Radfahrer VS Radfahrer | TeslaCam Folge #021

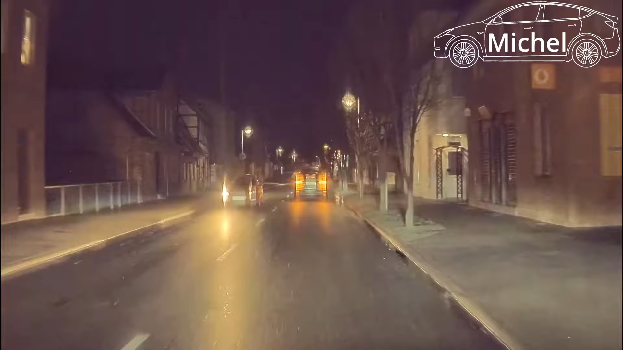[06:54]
Es passiert leider weit weg. Wir müssen zoomen. Zusätzlich dreht sich auch noch die Kamera dabei.